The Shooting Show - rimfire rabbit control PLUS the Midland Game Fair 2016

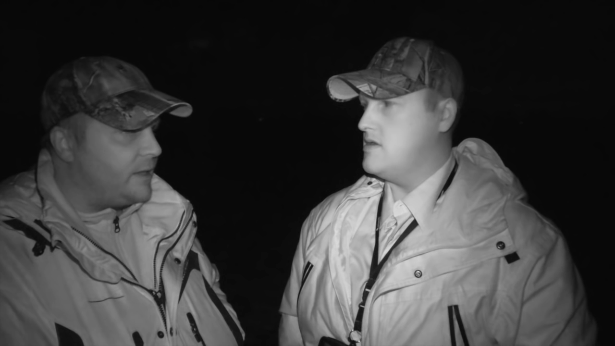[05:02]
There's a little bit by the garden as well there. I think we've got a total of... About eight up, innit? Yeah, okay. We've had some nice shots. I haven't had much chance on the gun because you keep hitting which is a bit of a pain. But hopefully I'll get a bit of a go tonight. We're going to switch over to the lamp. Have you got a fancy gadget round your neck and other things?
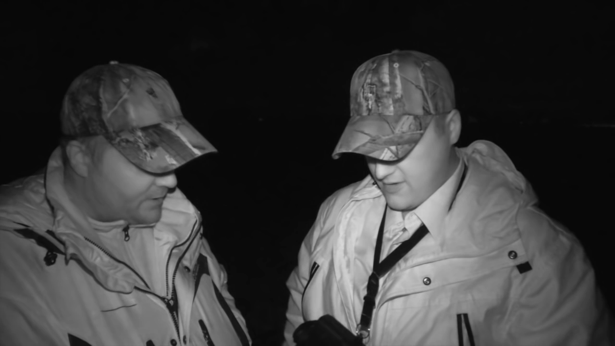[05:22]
Yeah, we're on the thermal for spotting. It's a Pulsar HD 38S. Awesome piece of kit for spotting your rabbits. Cloddy with.
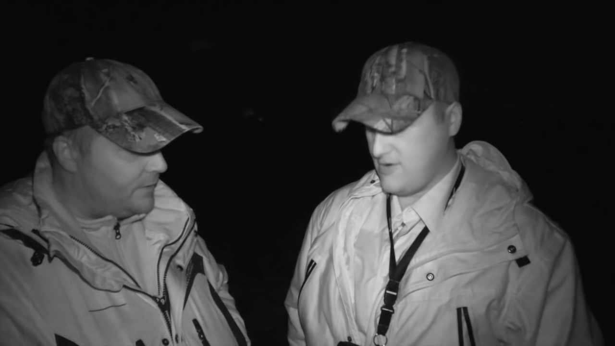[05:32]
I don't think I'd go out without it now. So it's a valuable piece of kit. And then lamp wise what are we going with? We're going to be running a Nightmaster 800 in HD white. We'll see how we get on.